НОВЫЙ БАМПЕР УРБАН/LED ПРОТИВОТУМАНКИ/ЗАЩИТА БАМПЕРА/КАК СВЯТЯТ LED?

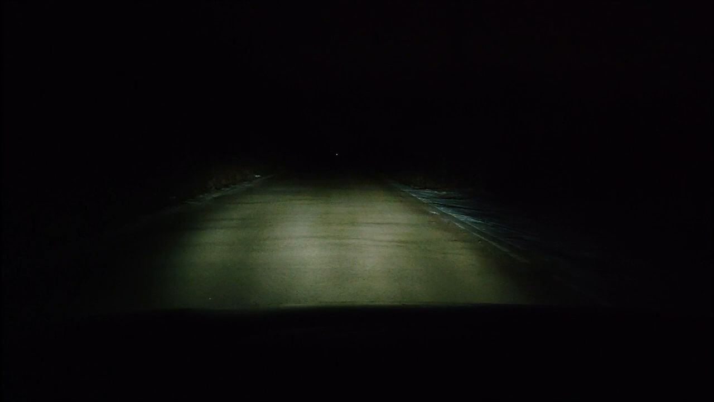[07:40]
Напомню, у меня стоят светодиодные лампы. Ближний свет, дальний свет. Как я бы говорил, что противотуманки работают только, когда включен ближний свет. Смотрите, противотуманки включаю. Зачетно. Смотрите, какой угол широкий. Просто обалденный. С противотуманками. Заметно? Очень сильно заметно.